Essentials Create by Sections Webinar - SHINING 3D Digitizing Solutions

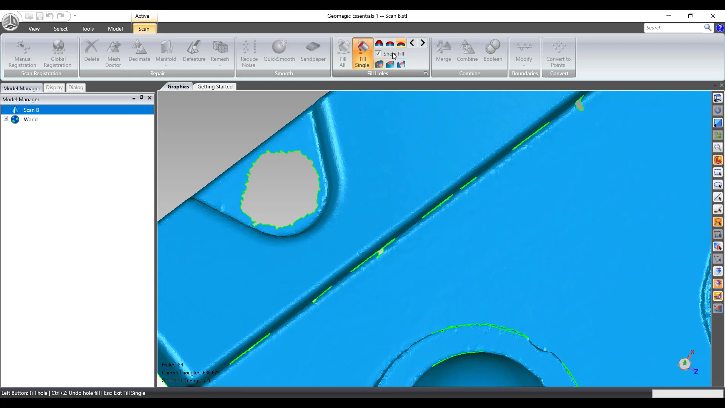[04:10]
and then hit the Delete key. Up in the Scan toolbar, under the Fill Holes group, I'm going to select Fill Single, and make it sure the method is the Flat Fill.
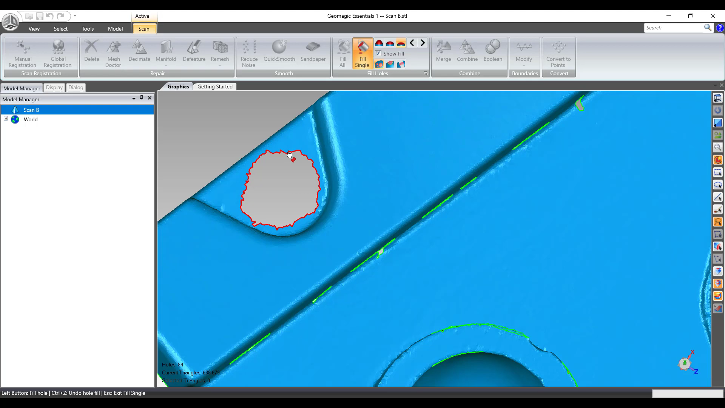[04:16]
I'll go ahead and select the boundary to fill it, and then exit the command.
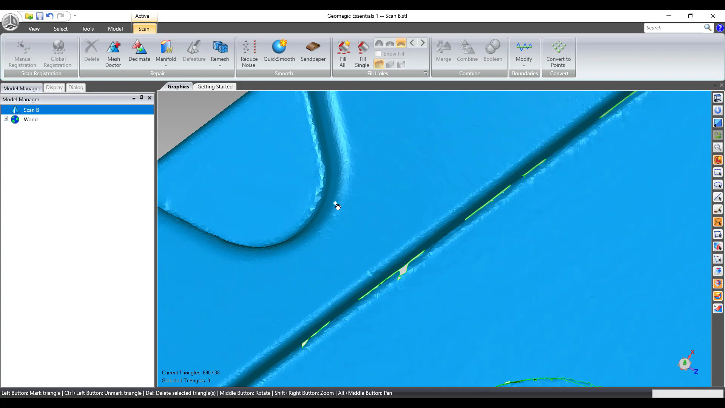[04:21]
I'm going to do this on a couple more holes, such as this slot here,
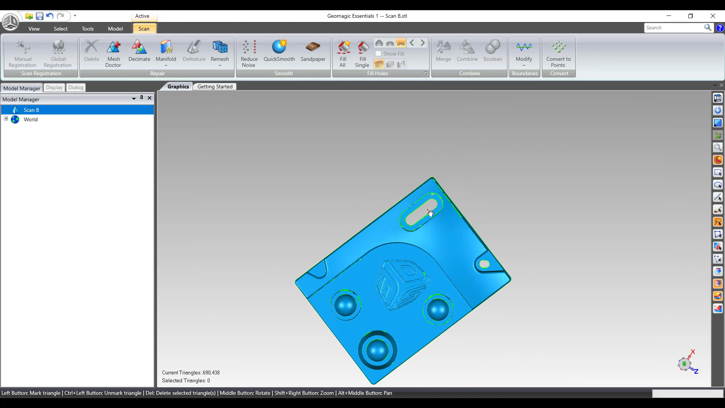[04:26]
again highlighting the area,
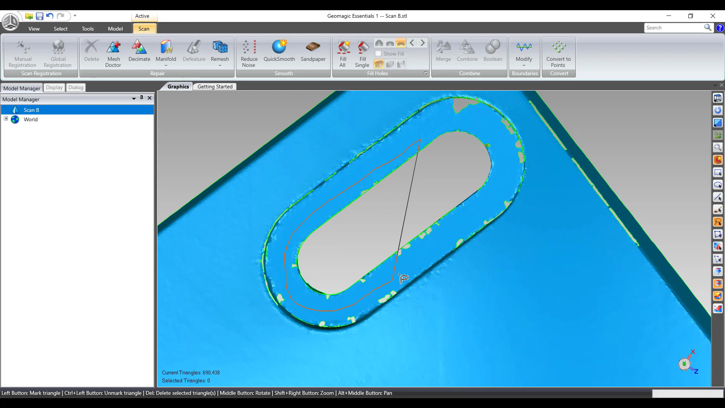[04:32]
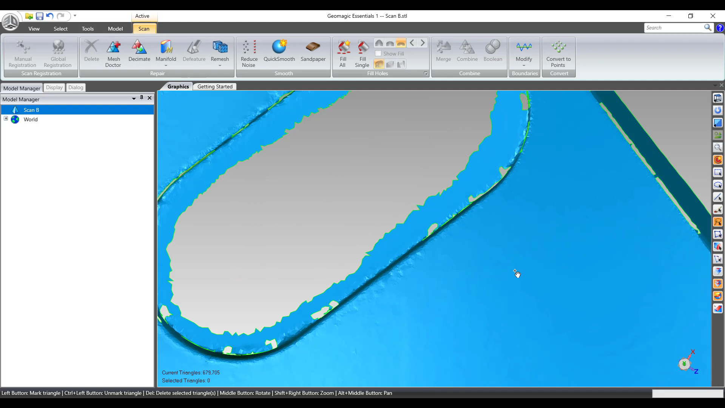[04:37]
deleting the hole, and then deleting this hole as well.
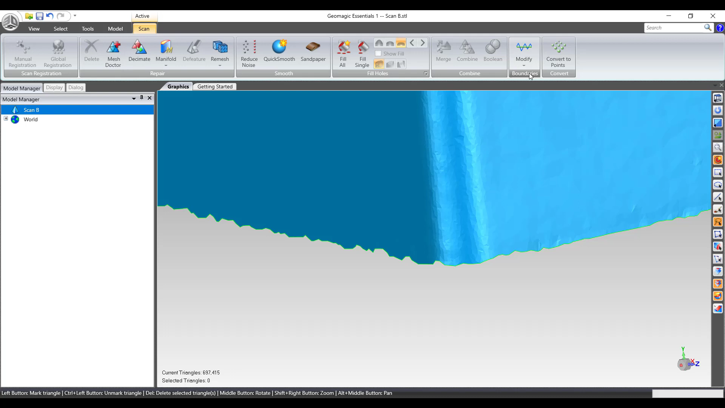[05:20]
I'm going to zoom in here, just so we can see what's going on, and then in the Boundaries group, I'm going to hit the drop-down, and then select Relax Boundary. I'm going to highlight the boundary, zoom in just a little further,
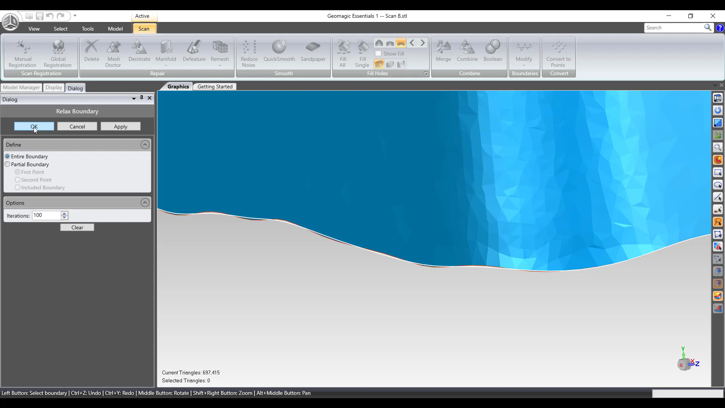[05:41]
and I'm going to change my iterations to 100 times. I'll then select Apply, and maybe I'll do it one more time. At this point, this is about as smooth as it's going to get, so I'll go ahead and fill holes one more time.
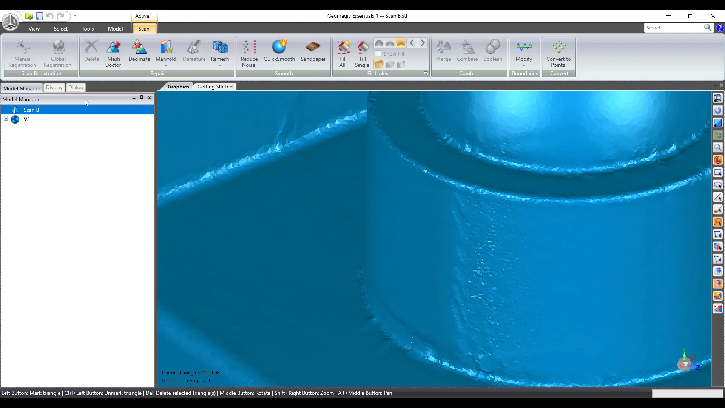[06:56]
I'm going to go into the Display tab, and then I'm going to select Edges.
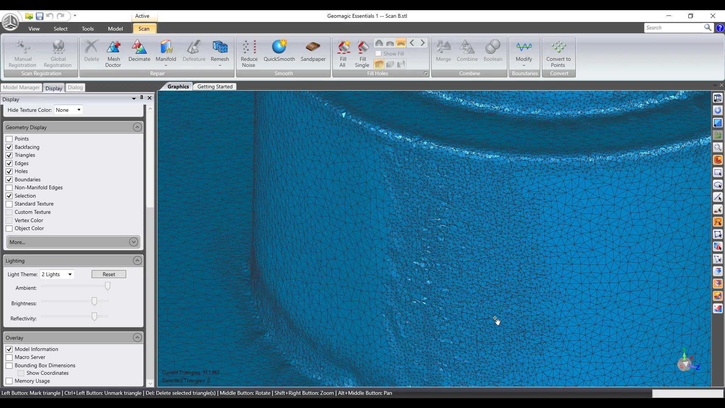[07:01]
If I zoom in here, we can see that I have some larger triangles here. I have some smaller, more dense triangles in this area, and then I have patches of dense triangles all over the place. To average this out, and to get a better resulting mesh, I'm going to come up to Remesh. Here, I can change the target size that I want to have to make a more evenly distributed homogenous mesh. I'm going to change my target length to 0.3,
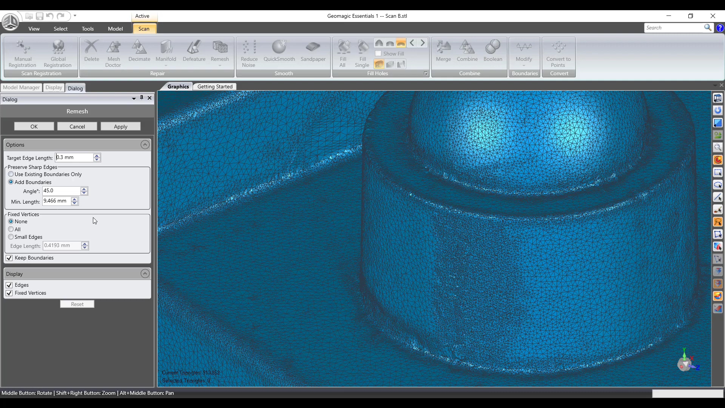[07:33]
and then I'll select Apply.
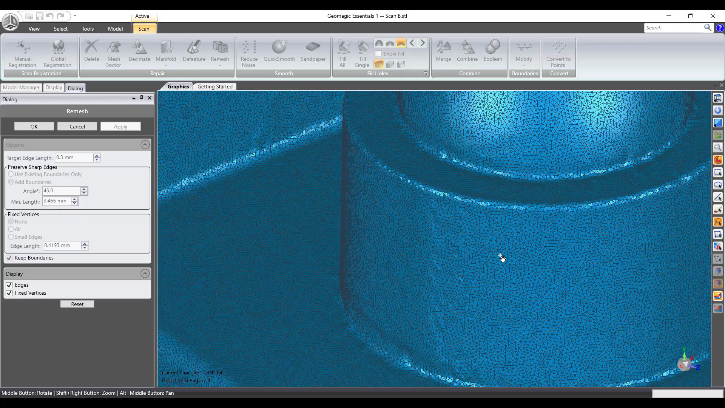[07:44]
Now, if we zoom in here, we can see that all my triangles are regularized throughout the part.